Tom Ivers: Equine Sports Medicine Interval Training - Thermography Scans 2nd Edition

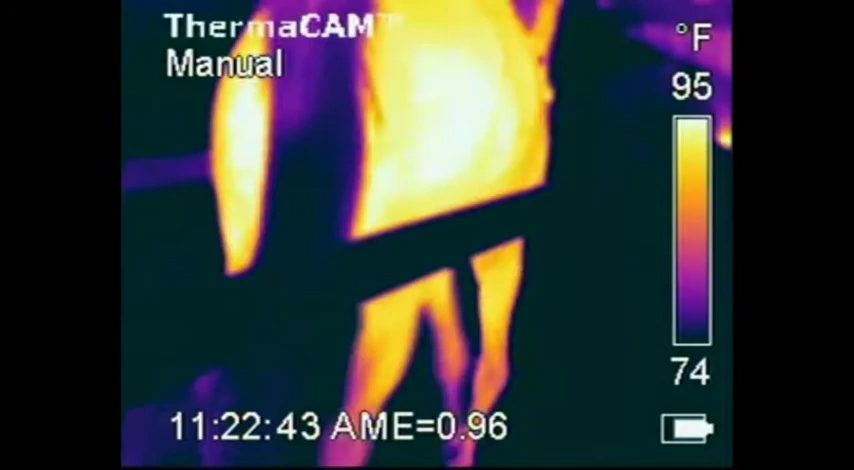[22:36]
On screen: scale top 95°F, scale bottom 74°F
ability to spot hot spots is just as good on this E1 camera. And you can watch me move the windows around. I'm going to try to be as quiet as I can and let you enjoy these
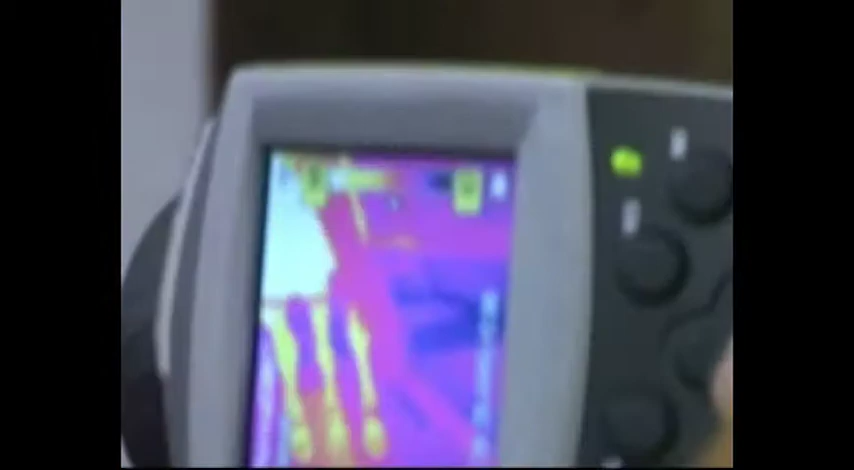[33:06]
Alright, now I'm going to go down, turn it up so I can look at the feet.
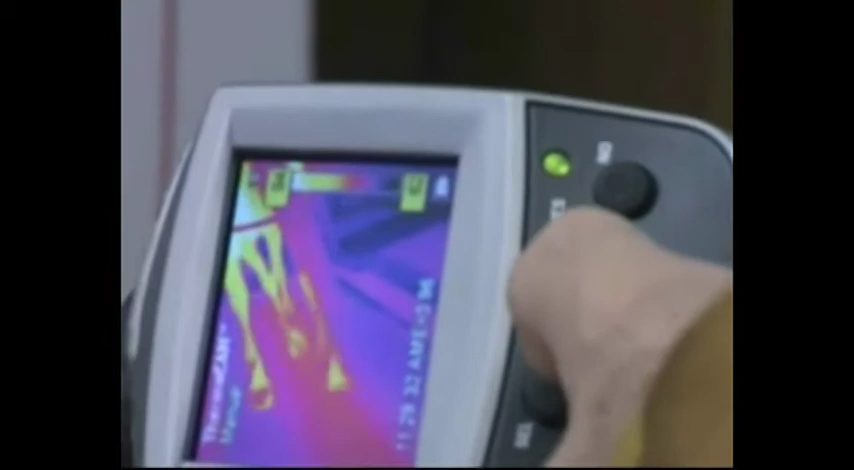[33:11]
I want to see how hot those feet are getting.
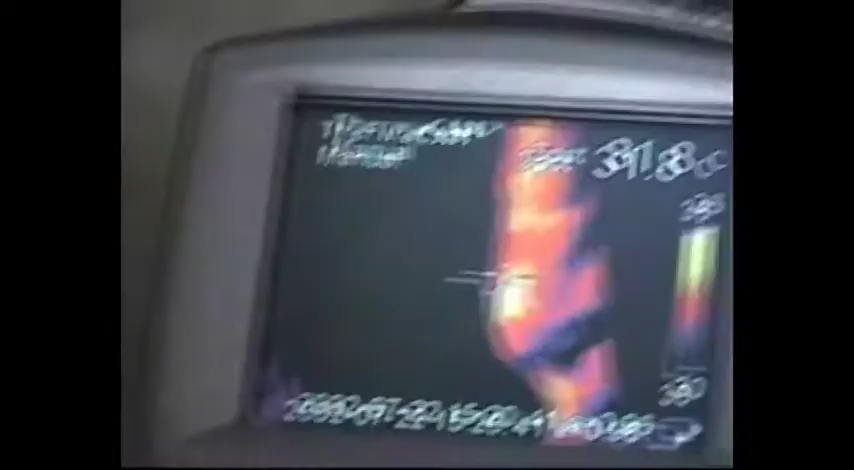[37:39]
Push the red button and yeah, same good. Record.
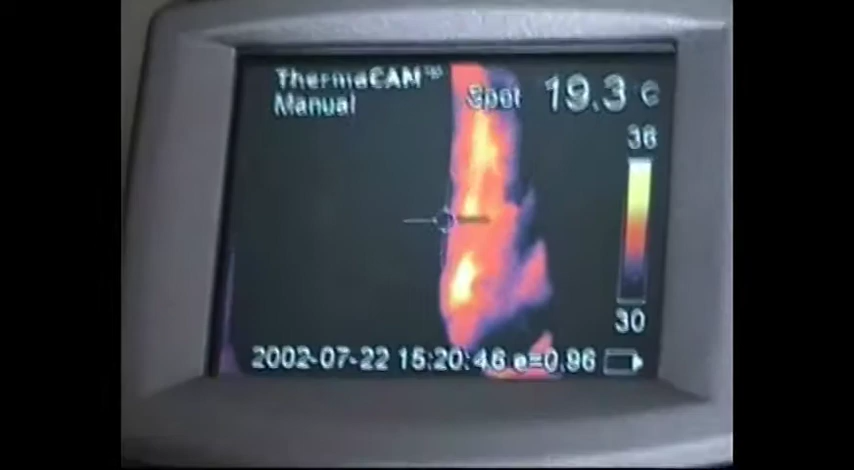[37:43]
On screen: spot 19.3°C
Yeah. Oh. Okay. Now we'll go around on the other side.
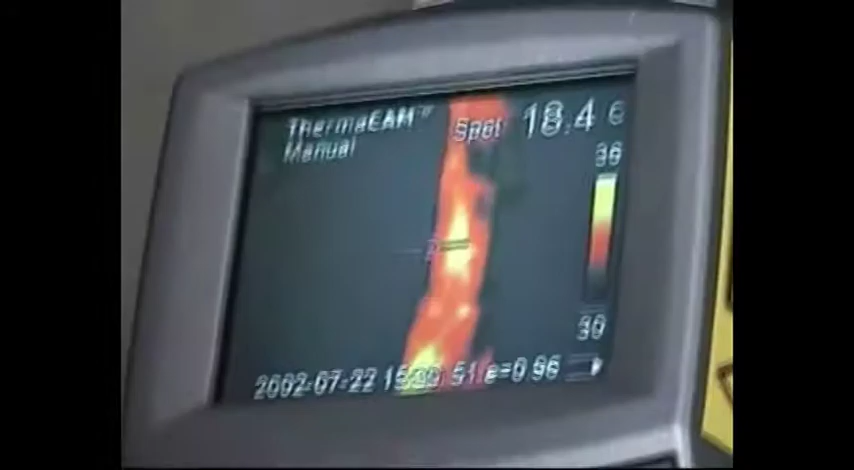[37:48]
into here. This is from a boot.
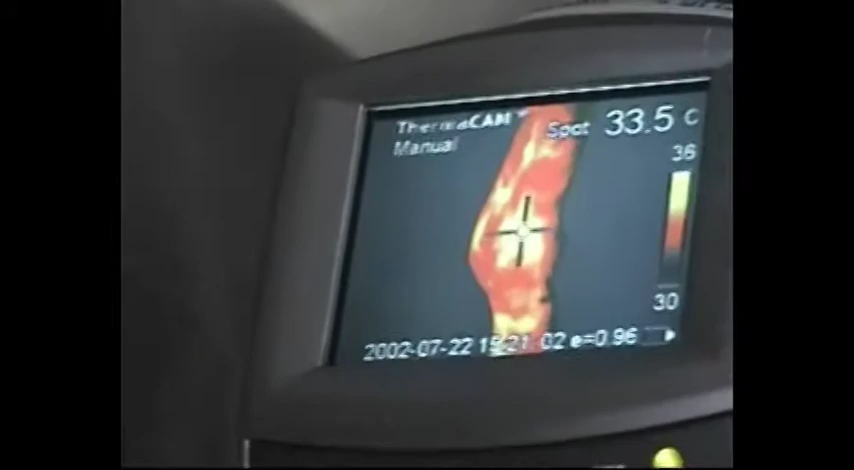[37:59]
On screen: spot 33.5°C
It's not from, it's not a, an organ there. It's not, that's a boot rub.
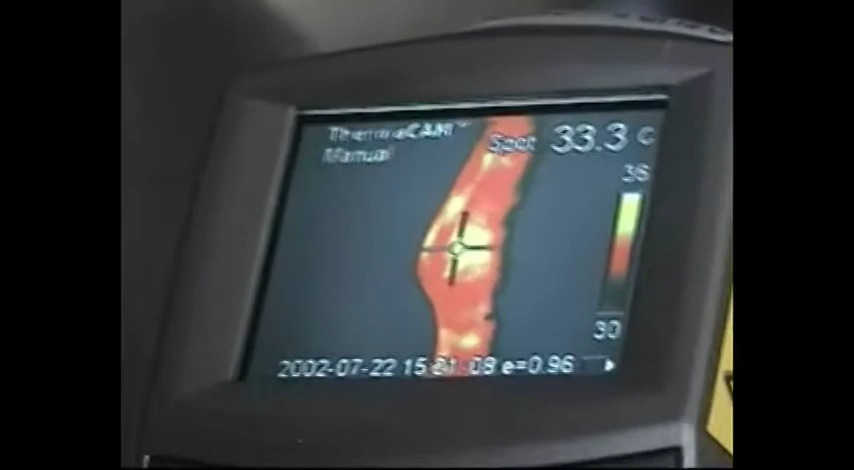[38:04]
On screen: spot 33.3°C
And that's it. Yeah, right.
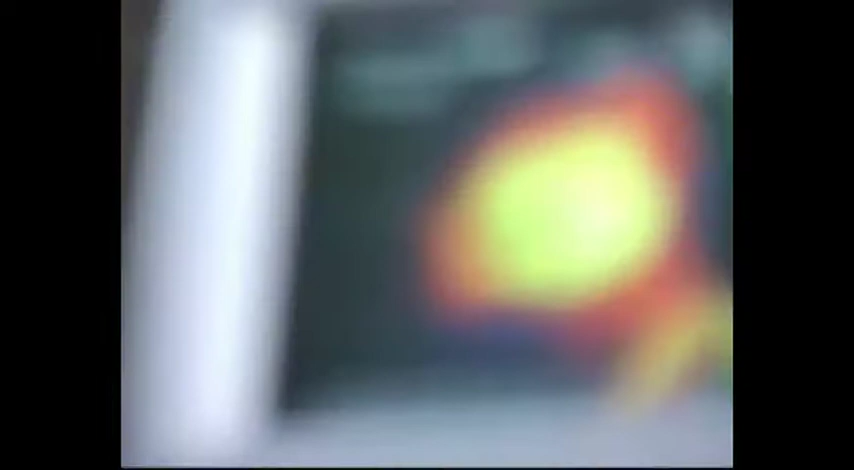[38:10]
So you can see he got he got really hurt this morning. That's from breathing. That's, yeah, and that's really sore right now.
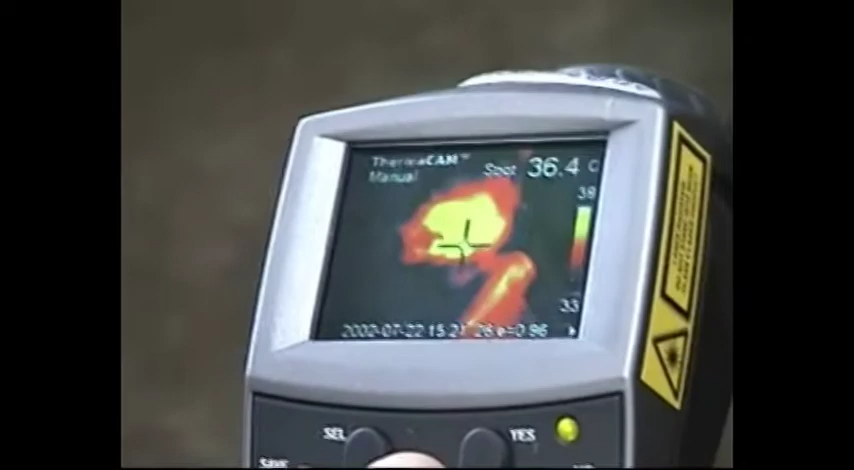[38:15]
On screen: spot 36.4°C, scale bottom 33°C
Yeah. And see, that's what I'm saying about an inflammatory process.
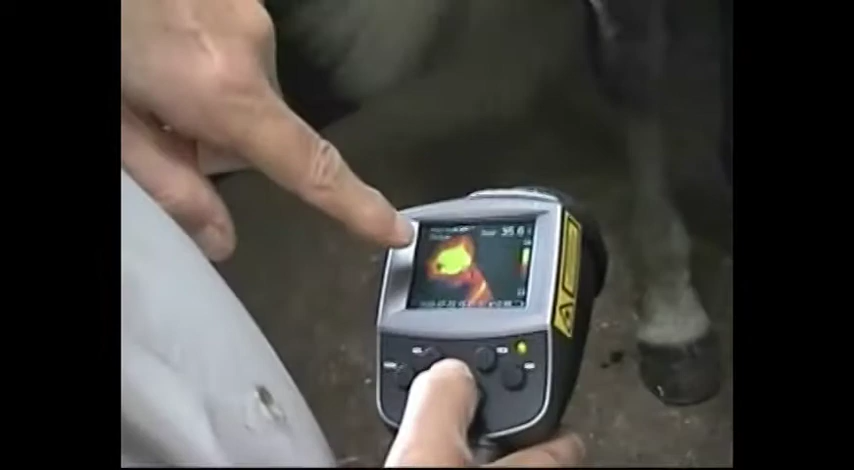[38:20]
If it's there, this machine sees it, and this one's, this machine says that area is screaming right now.
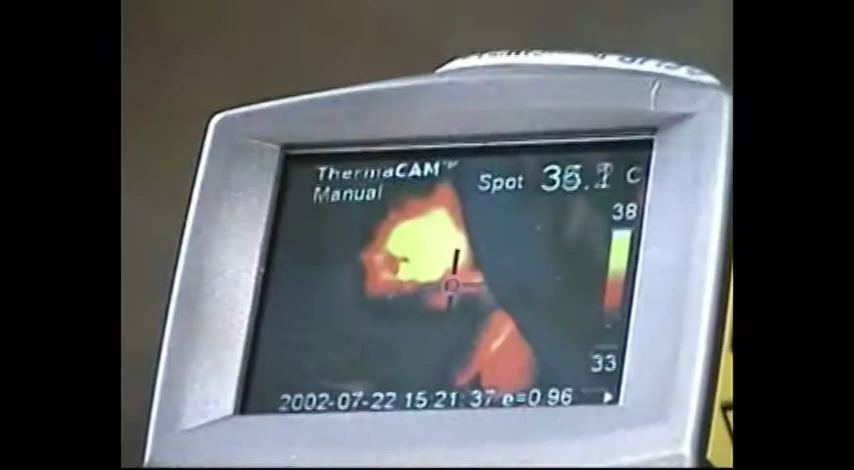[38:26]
So he's very sore there right now.
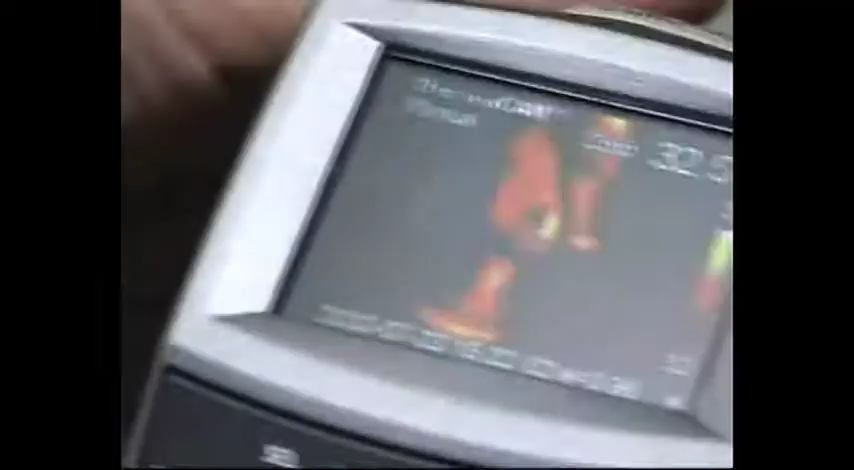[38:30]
And if you reach up the suspensory and just at the sesame woods,
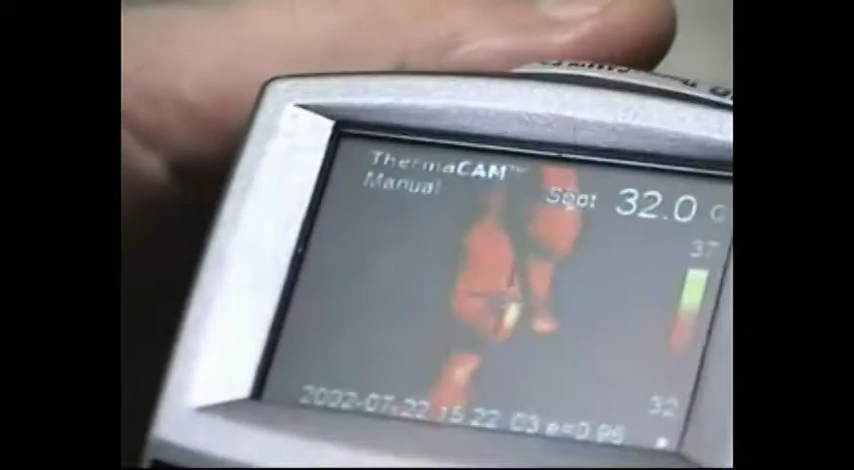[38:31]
On screen: spot 32.0°C
and then you've got some XYZ on here.
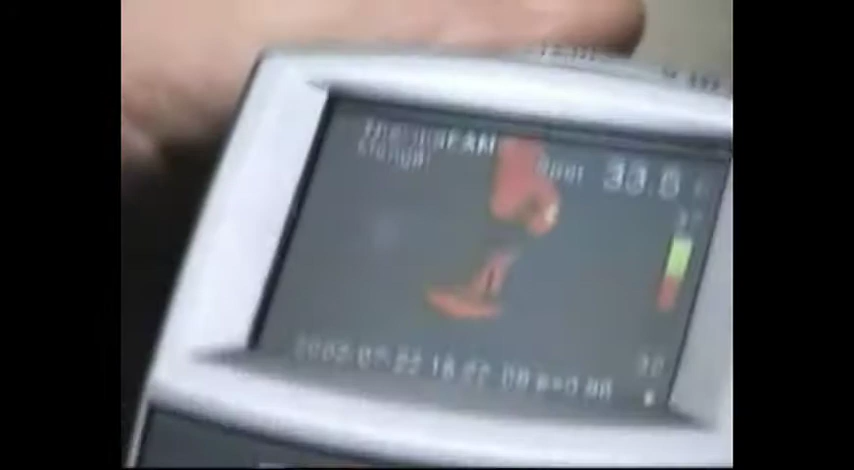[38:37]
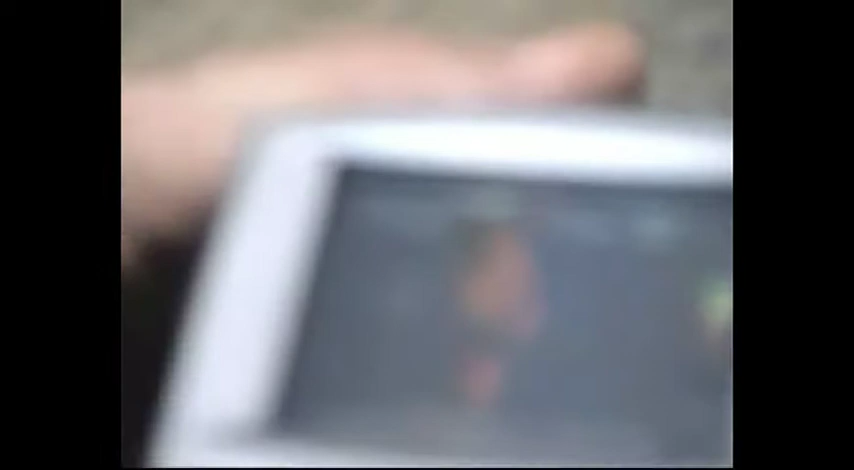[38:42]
So XYZ, sesamoid area, suspensory area, and then something up.
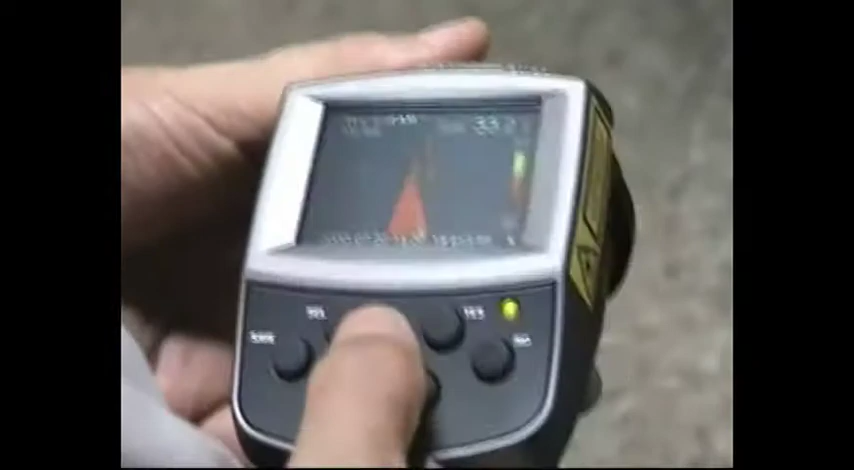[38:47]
Now, he says it's been here for a long time, but still, there's inflammation there and repair going on.